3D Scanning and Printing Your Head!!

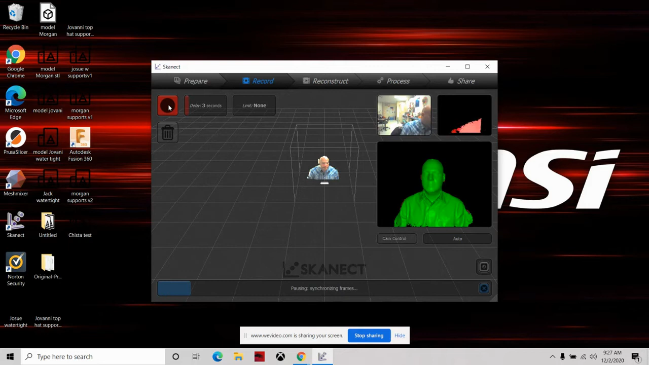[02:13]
what you're gonna see is it'll have this scan and if we right click and push forward we can zoom in we hold
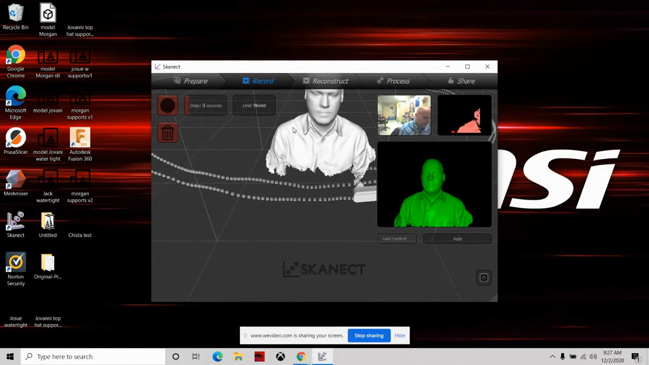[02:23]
down the scroll wheel we can move the canvas and then to orbit we left
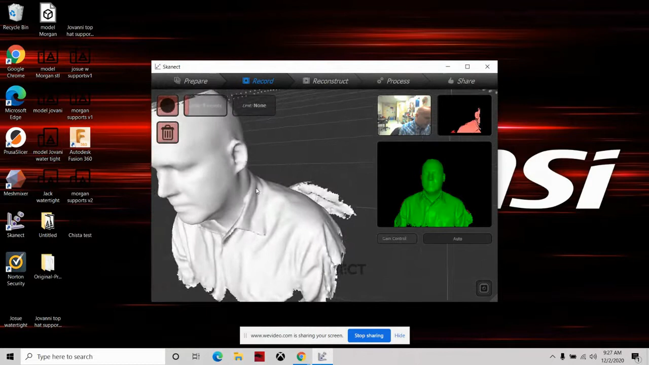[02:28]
click around now you want to check the scan to make sure you don't have any crazy holes that you shouldn't have the holes that you will have is the hole in the top of the head because it didn't scan that then also at the bottom of the chin those are
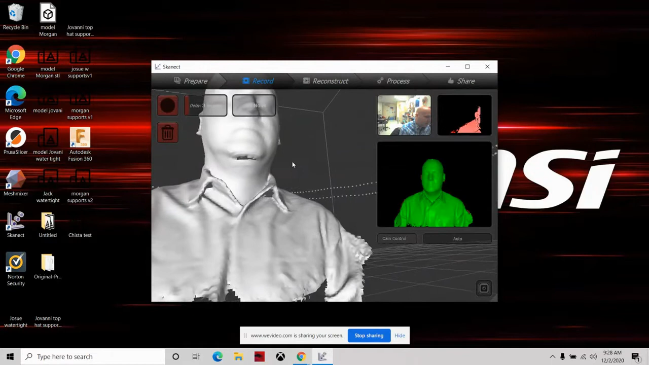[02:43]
kind of thing I see some holes right here too but we're gonna see if we can fix those real quick so
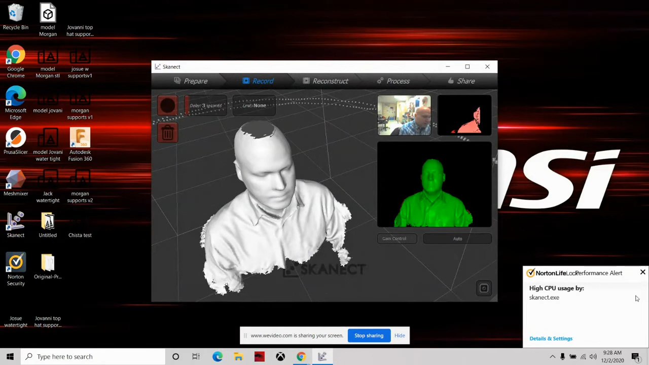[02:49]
now
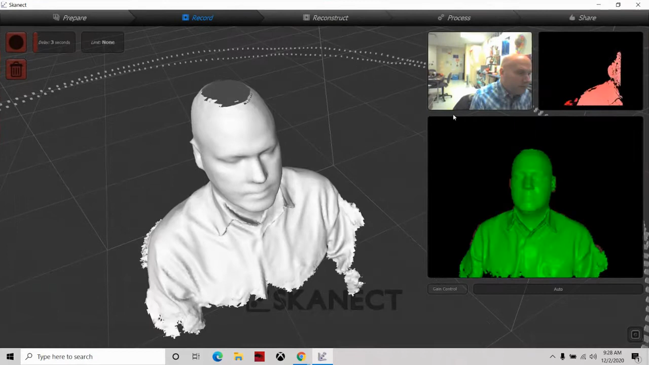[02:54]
in here we want to go next
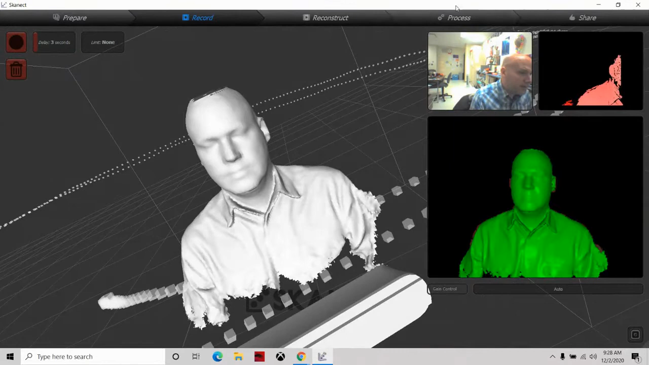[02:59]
to process first thing we're going to do is we're going to move and crop and what we want to do here is we have our x-axis
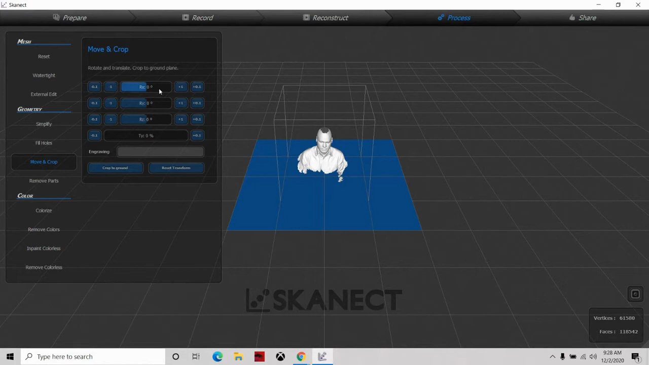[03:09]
y-axis z but we're going to move up and
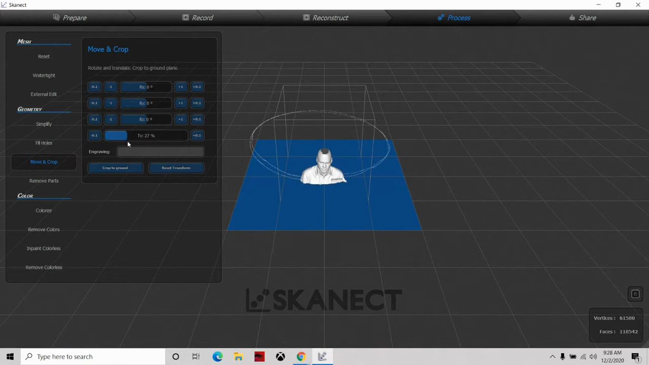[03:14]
move down this so I have just my shoulders and that and then we're gonna hit crop to
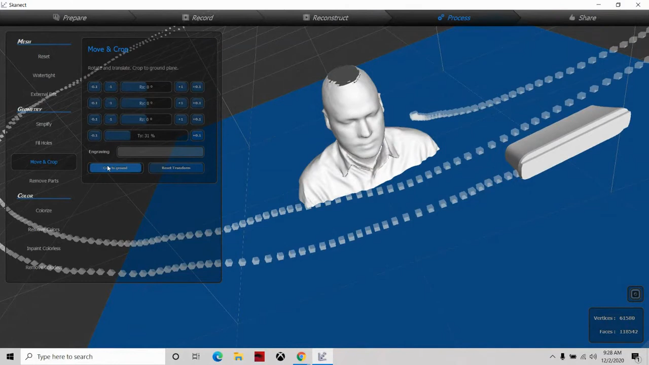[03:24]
ground once we've cropped to ground now if I look
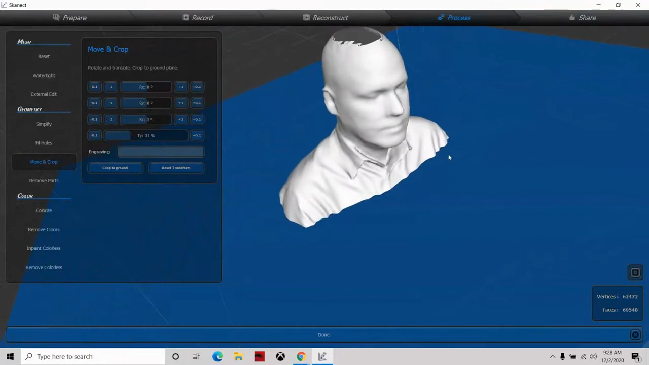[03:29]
I don't have anything there so that's good next thing I'm going to go to is I'm going to remove parts